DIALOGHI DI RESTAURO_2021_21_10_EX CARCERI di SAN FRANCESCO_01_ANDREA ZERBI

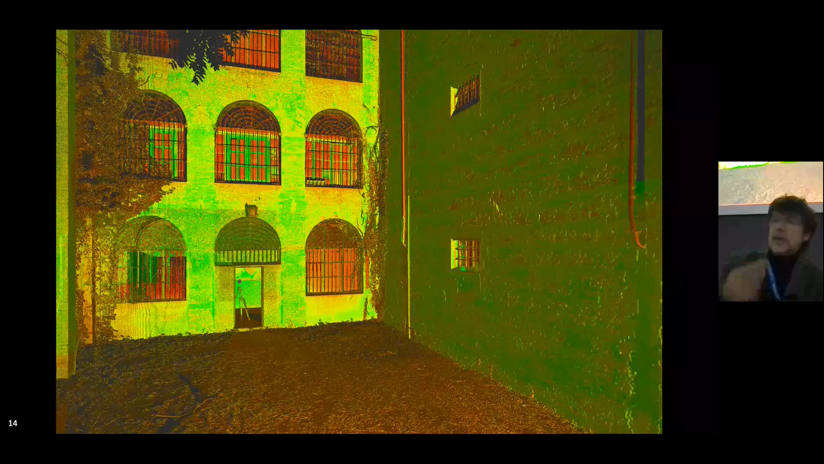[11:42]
Eseguire un rilievo laser scanner completo di tutta la struttura sarebbe stato sostanzialmente impossibile, troppo grande, troppo dispersivo, pensare di rilevare ogni singola cella con una scansione e via dicendo. Di conseguenza abbiamo deciso di operare in modo lievemente diverso e sfruttare anche le modalità di rilievo in un qualche modo tradizionale, quelle che per la maggior parte delle volte siamo chiamati ad usare, anche perché non sempre abbiamo a disposizione degli strumenti evoluti.
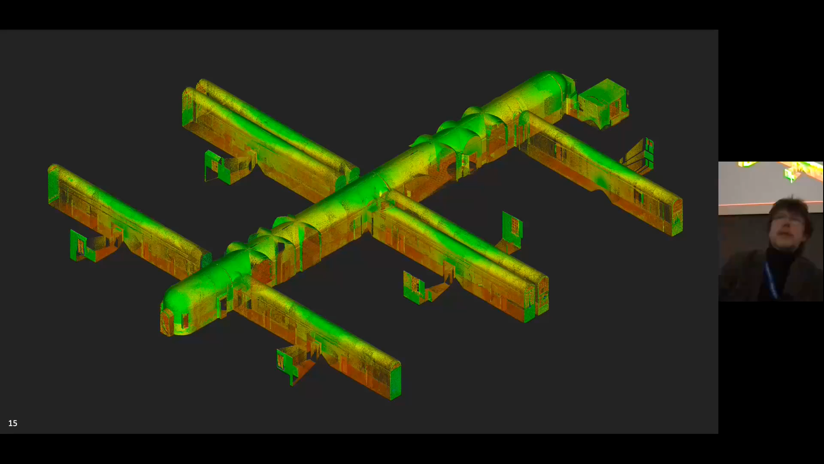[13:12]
quindi ha un ingresso posteriore a cui si accede dall'esterno a un cortile proprio, quello è stato rilevato anch'esso ma non è presente in questa immagine. Tutto il resto l'abbiamo rilevato utilizzando i tradizionali metodi di rilievo diretto. L'abbiamo fatto su tutti i livelli, qui vi faccio vedere solo qualche immagine abbastanza velocemente, compresi quindi i livelli più alti, quelli costruiti diciamo come variante in corso d'opera,
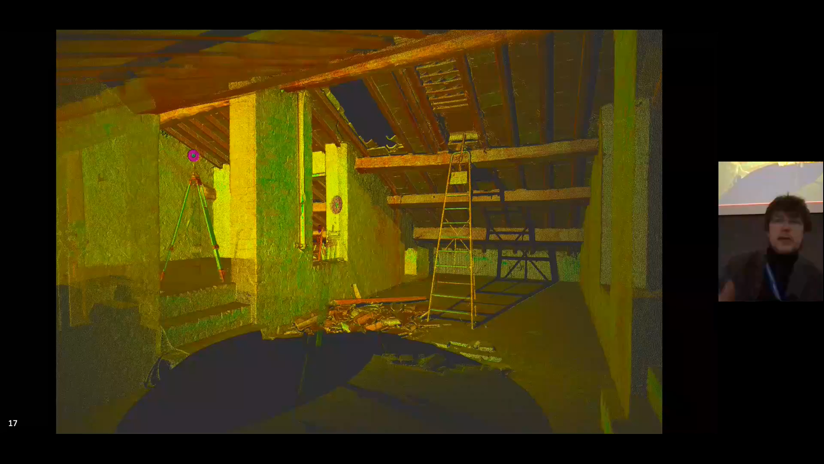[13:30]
come dicevamo prima, e ovviamente sempre collegate a tutto il rilievo fatto internamente, un rilievo laser scanner anche degli esterni. Gli esterni li abbiamo visti, sembrano semplici, in realtà non sono così semplici, anche perché non so se Barbara l'ha detto, tutti i muri esterni non sono a sezione costante, cioè i muri esterni hanno una sezione che è trapezoidale, si va a restringere andando verso l'alto,
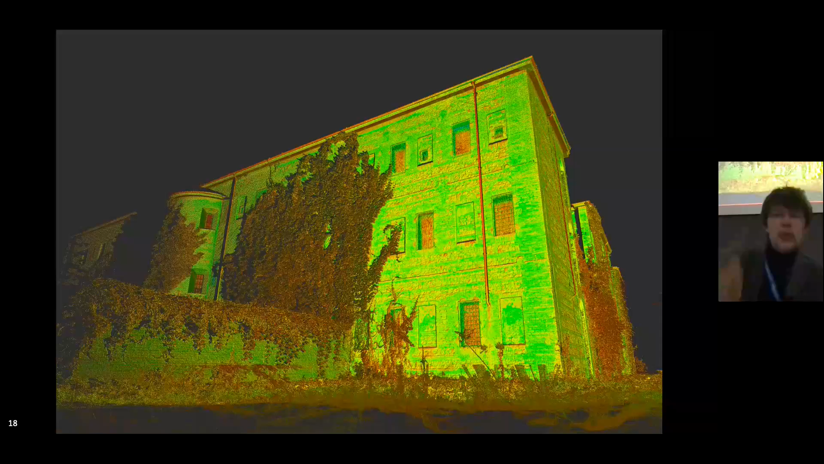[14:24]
sull'esterno si legge poco perché nonostante il ristringimento sia tutto sommato considerevole, non è così percepibile, però al piano basso abbiamo delle murature esterne di circa un metro, al piano alto di 70 centimetri o poco più, tanto per intenderci. ovviamente questo ci ha permesso di avere insieme al rilievo degli interni,
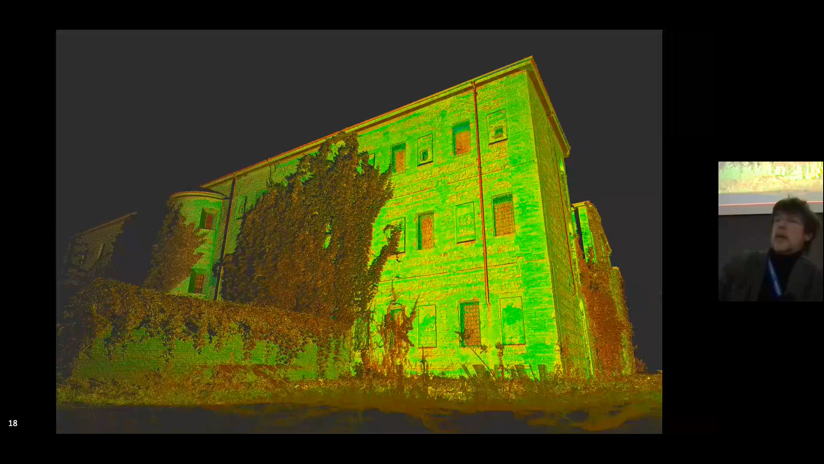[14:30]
degli spazi di distribuzione, una griglia molto molto rigorosa all'interno del quale andare a collocare poi le celle rilevate con metodi di rilievo meno,